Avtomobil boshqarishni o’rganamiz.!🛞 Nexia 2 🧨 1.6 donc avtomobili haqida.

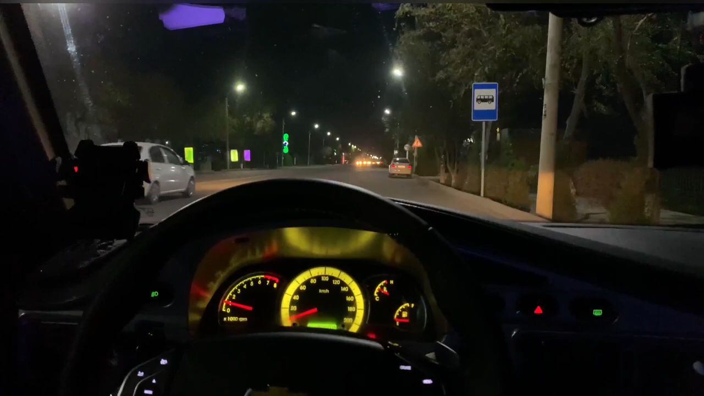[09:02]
Endi do'stlar, asosiy qismga keldik. E'tibor bilan tinglashda davom eting. Avtomobilni harakatga keltirish. Buning uchun avvalo sepleniya pedalini oxirigacha bosamiz.
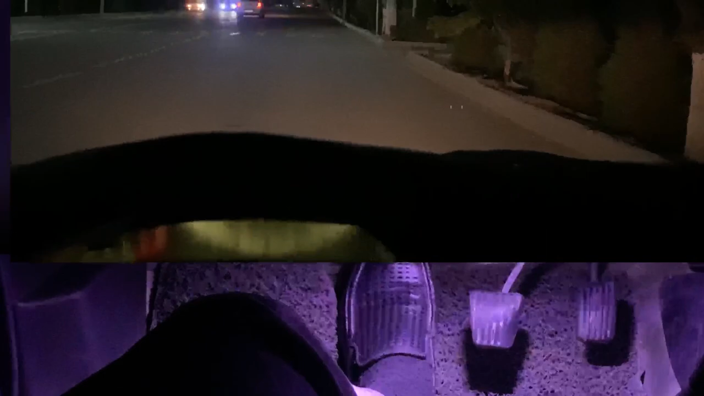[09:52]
Mana avtomobilimiz harakatga kelmoqda. Endi buni oxirigacha qo'yib yuboraman. Mana avtomobil o'chib qolmay to'xtash uchun sepleniyani bosaman va tormoz tepkisini sekin bosaman. Mana avtomobilimiz to'xtadi. Endi shu harakatni yana takrorlab ko'ramiz. Sepleniyani bosdim. Uzatmalar qutisini birinchi skorsga urdim. Kol tormozunu düşürdüm. Sepleniyeni kozalış noktası geçerek koyu bir baramız.
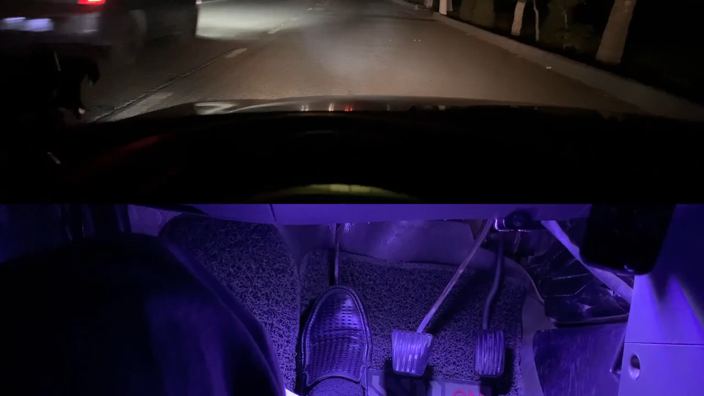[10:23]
Bana ısta sekillik bilen. Bana avtomobilini kozalış noktasını taptik. Şu halette devam etmemiz ve 3-4 metre yürüyenimizden keyin sepleniyeni ahır geçerek koyu bir baramız. Keyin eğer tez rak yürüyüşümüz gerek olsa bana gaz tepişini basamız. Sel tezleşedi. Şimdi sepleniye ve tormoz.
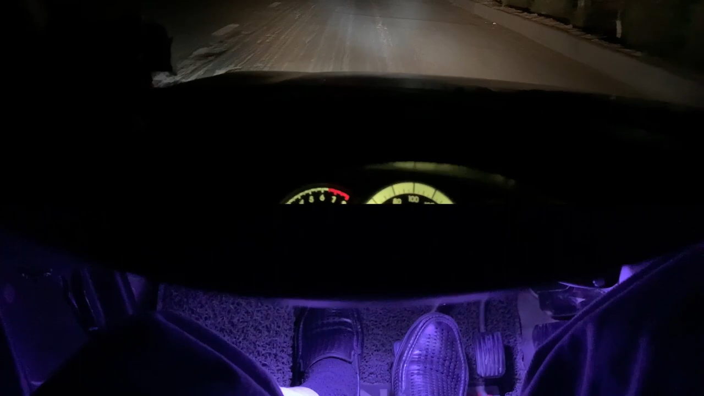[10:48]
Mana avtomobilimiz to'xtadi.
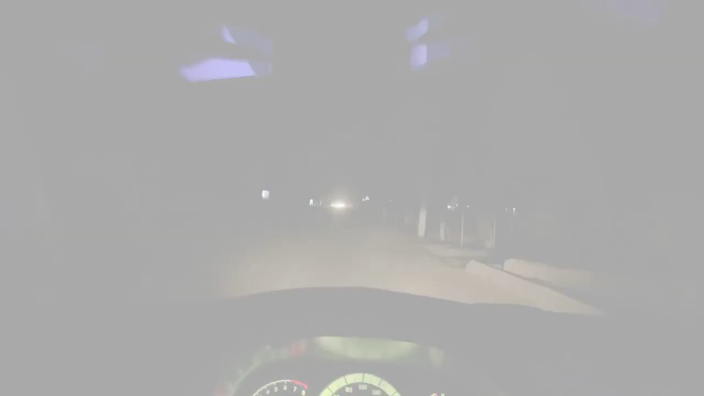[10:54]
Shu harakatimizni yana takrorlaymiz. Faqat aytib boraman qilayotgan ishlarimni. Sepleniyani oxirigacha bosamiz.